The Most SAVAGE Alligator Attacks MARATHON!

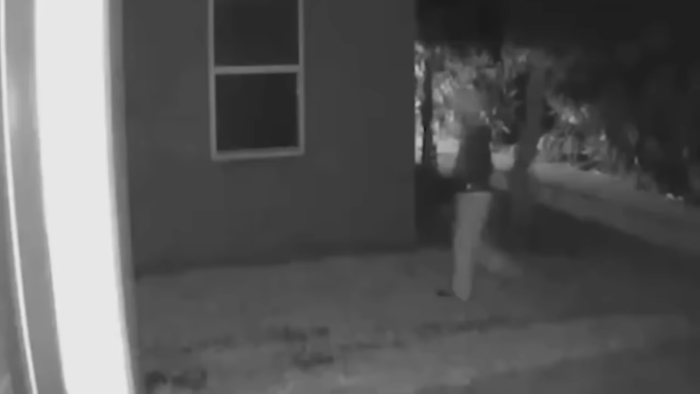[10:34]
Late that night, Matthew and his friend worked covertly to scout out the best properties to burgle.
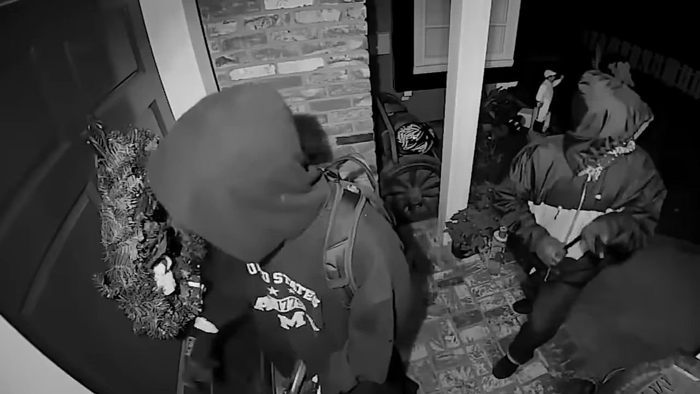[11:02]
Locals said the men were acting suspiciously and thought they were likely to be burglars.